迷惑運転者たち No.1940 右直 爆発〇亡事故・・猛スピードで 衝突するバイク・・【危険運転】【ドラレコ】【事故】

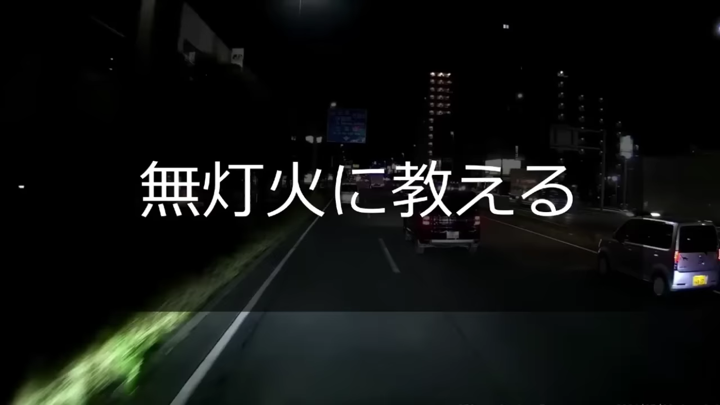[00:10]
ヘッドライトついてねえのか、これ。ヘッドライトもついてねえな。マジか、これ。信号で止まればな、教えてやれるんだけどな。止まれ、止まれ。